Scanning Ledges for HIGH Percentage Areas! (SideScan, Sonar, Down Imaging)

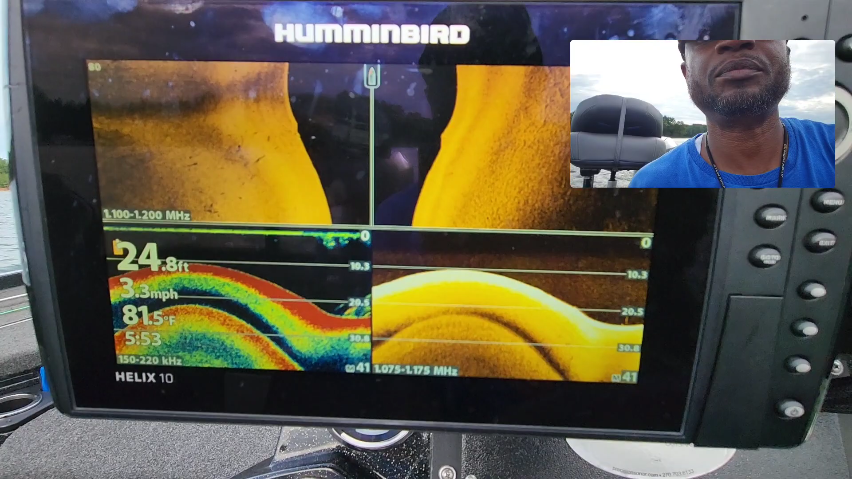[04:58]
On screen: depth 24.8 ft, water 81.5°F, speed 3.3 mph
that might be productive there's a ditch going down through there but
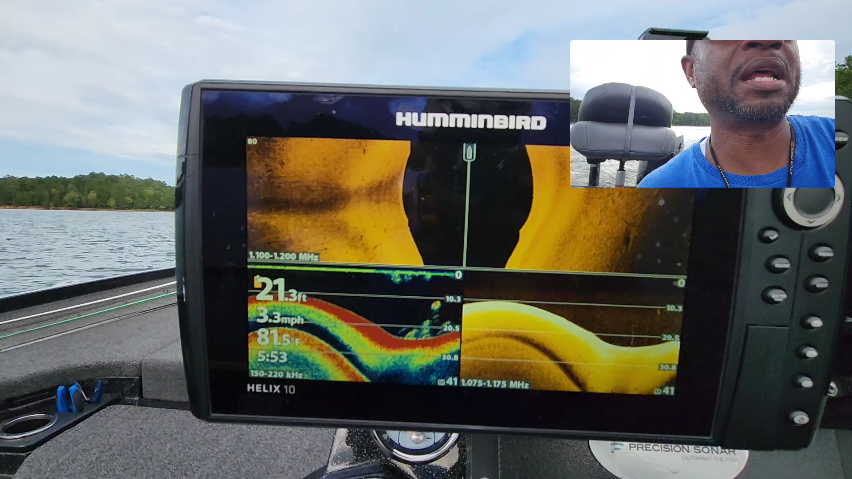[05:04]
On screen: depth 21.3 ft, water 81.5°F, speed 3.3 mph
I don't really see any type of structure or cover on that and the other thing that you want to keep an eye on
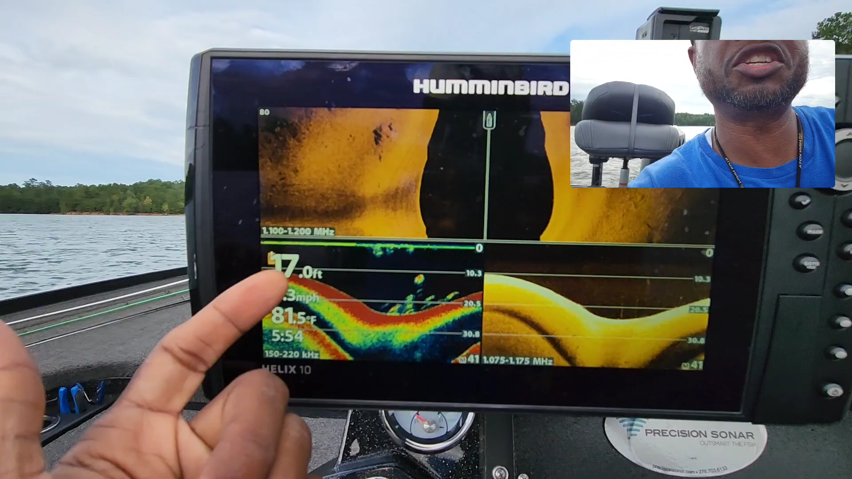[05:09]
is your water depth because as you look over there you can see that we're coming up on the bank so we are
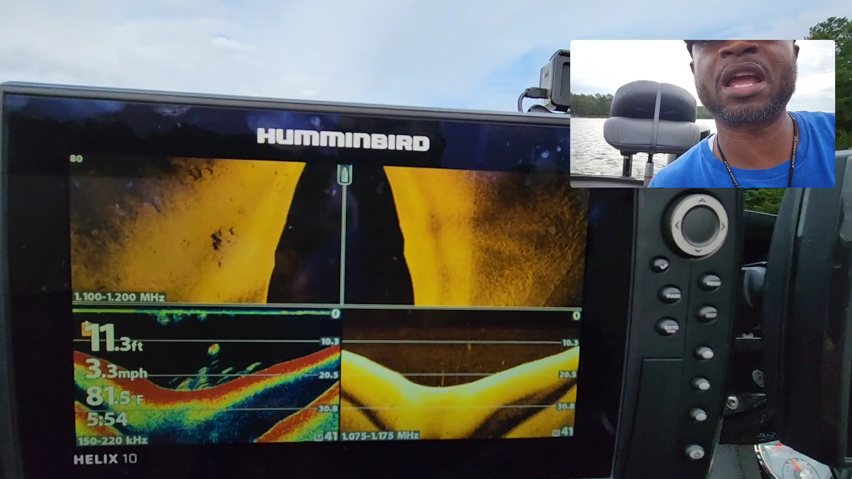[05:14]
On screen: depth 11.3 ft, water 81.5°F, speed 3.3 mph
kind of close to that bank now we're dropping down to 10 feet and there we go we're in the
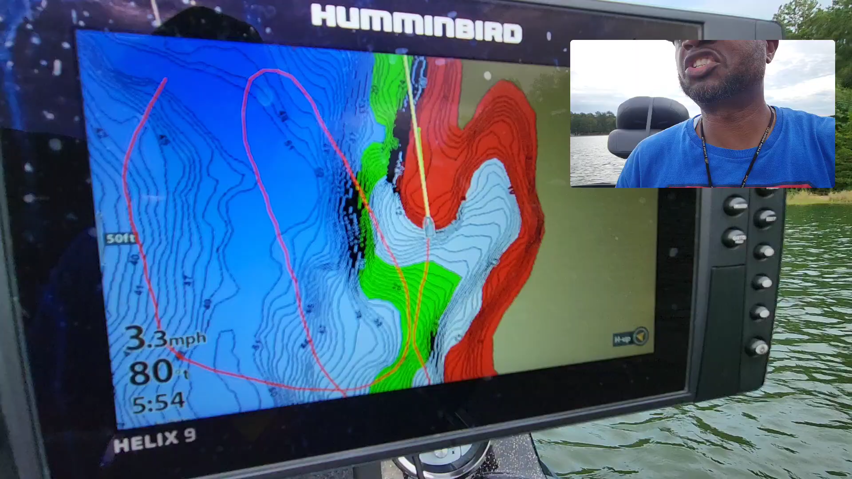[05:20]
shallow water now so I came a little bit a little more shallow than what I was planning on doing so let me just
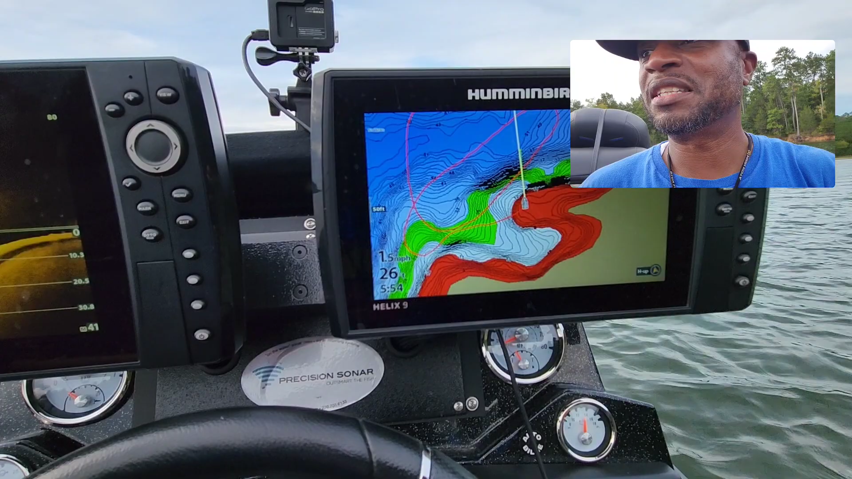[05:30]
ease around real quick oh there we go guys look at that right there so that that is
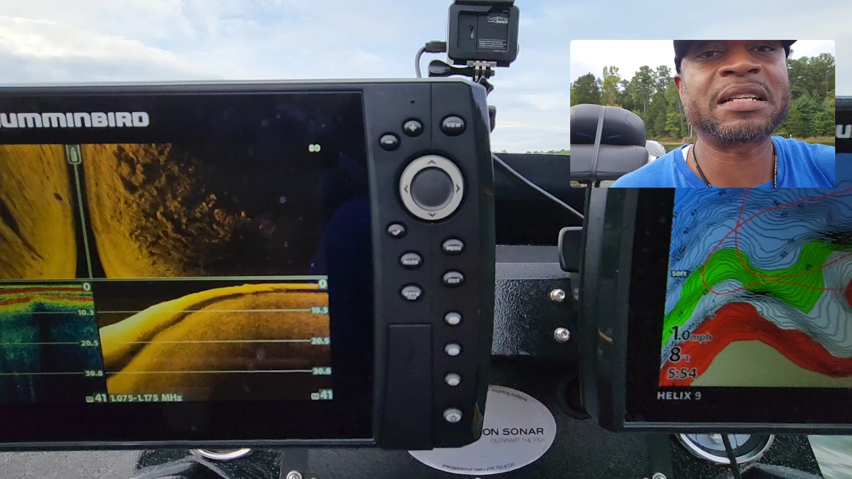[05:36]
On screen: speed 1.0 mph
actually some rock that is right out there and it also has some grass
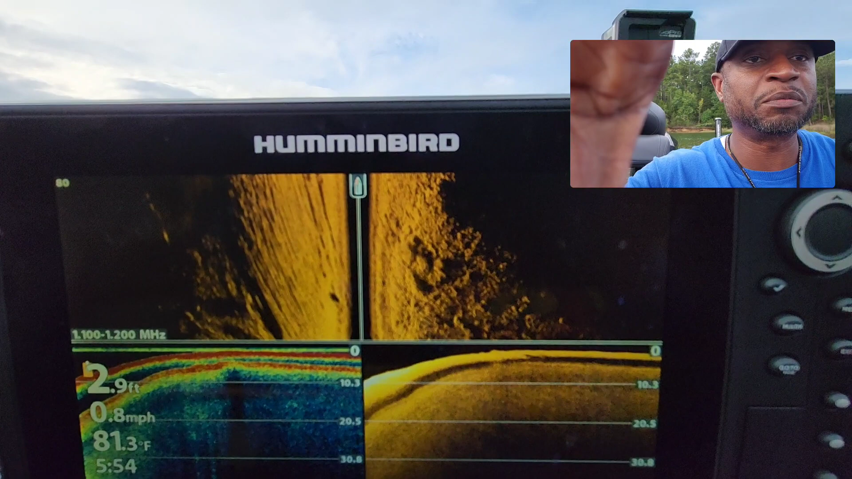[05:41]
On screen: depth 2.9 ft, water 81.3°F, speed 0.8 mph
mixed in on there so just think about that what I just did is I did not mean to
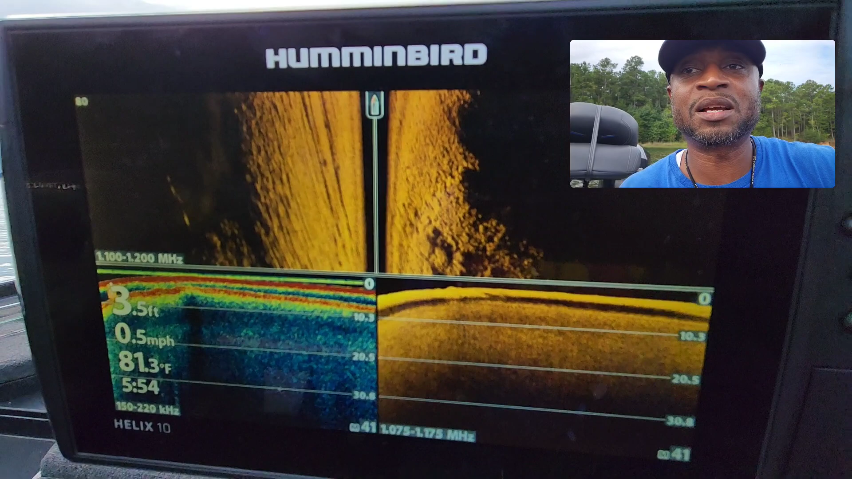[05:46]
On screen: water 81.3°F, speed 0.5 mph
come in the shallow but by doing that I was able to find something that I wasn't quite
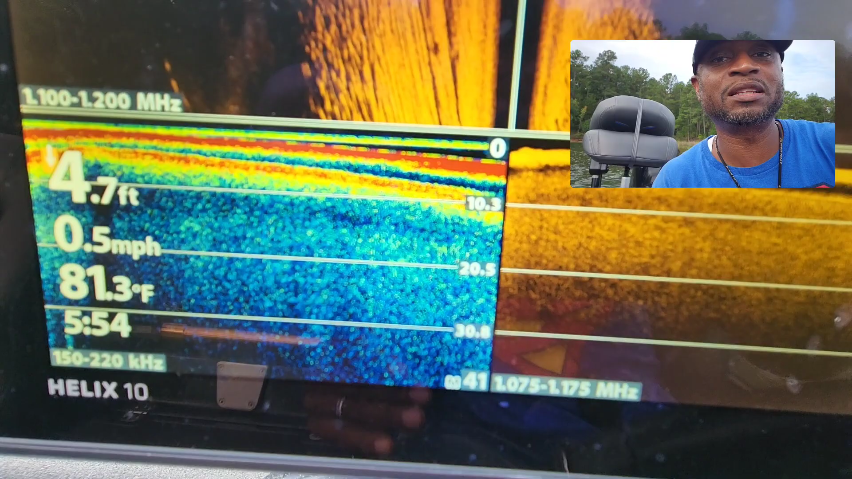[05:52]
On screen: depth 4.7 ft, water 81.3°F, speed 0.5 mph
looking for so I'm gonna go ahead and stop for a second might have to make a few casts
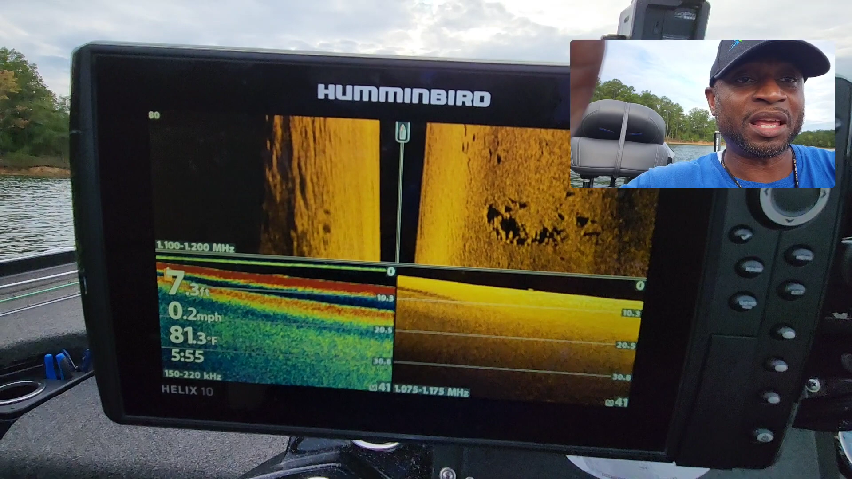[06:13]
On screen: water 81.3°F, speed 0.2 mph
one other thing that you always like to see let me just go ahead and show you my settings
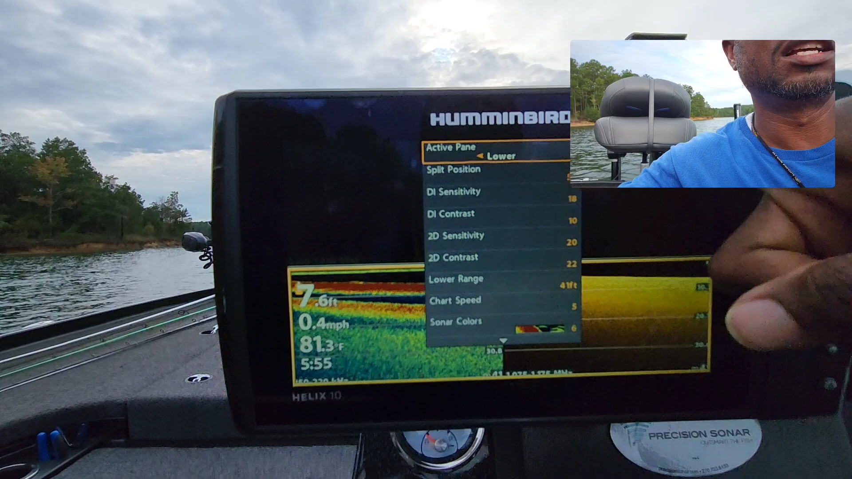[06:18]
On screen: depth 7.6 ft, water 81.3°F, speed 0.4 mph
so this right here on this split screen it is showing this down area where I have my sonar and
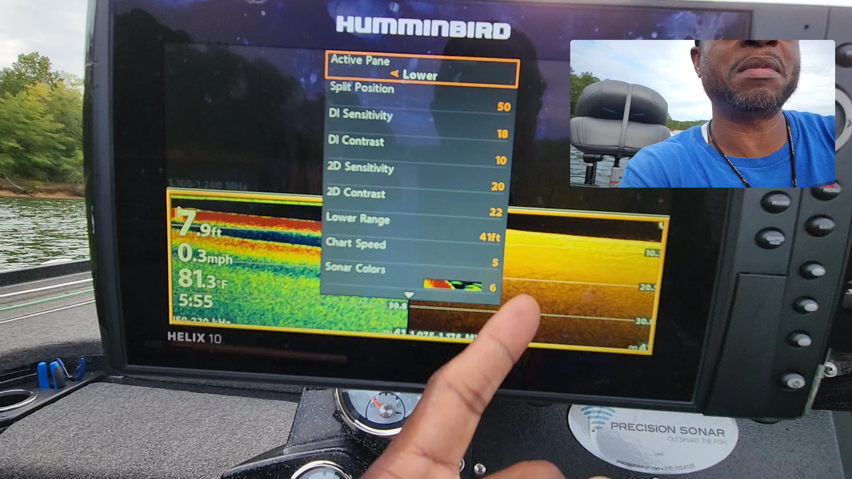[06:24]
On screen: depth 7.9 ft, water 81.3°F, speed 0.3 mph
my down scan those are the settings right there for my sonar and down scan
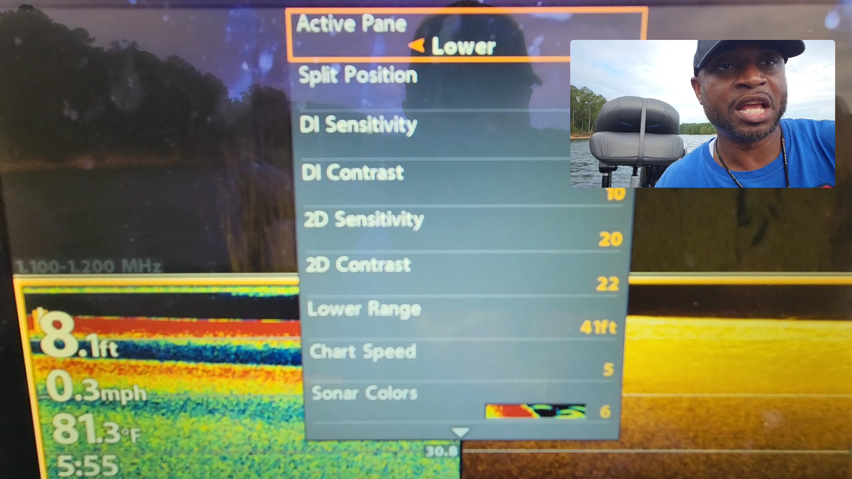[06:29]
On screen: depth 8.1 ft, water 81.3°F, speed 0.3 mph
and remember you don't really want to get set on specific settings but just use
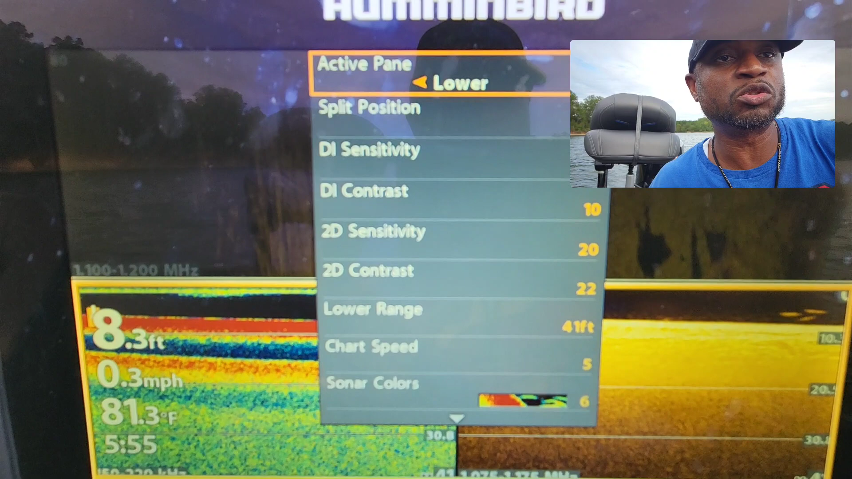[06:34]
On screen: depth 8.3 ft, water 81.3°F, speed 0.3 mph
those as a starting point and then kind of adjust those based on the water clarity and the lake that you're on
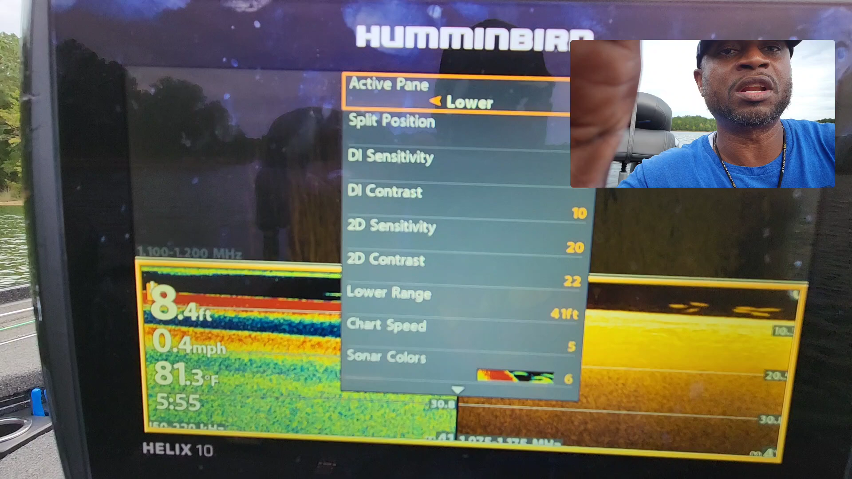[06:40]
On screen: depth 8.4 ft, water 81.3°F, speed 0.4 mph
so now let's take a look at the as you can see it is on the lower side so now let's switch that over
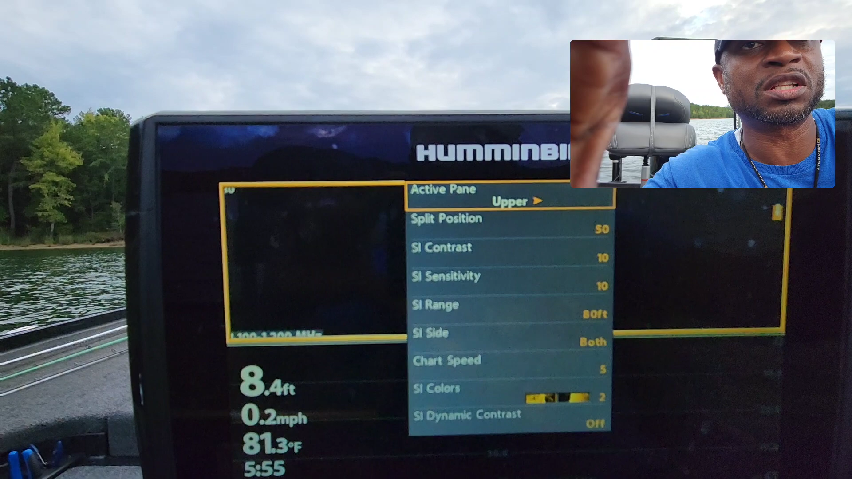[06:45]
On screen: depth 8.4 ft, water 81.3°F, speed 0.2 mph
to the upper side and those are the settings for my side imaging right now you see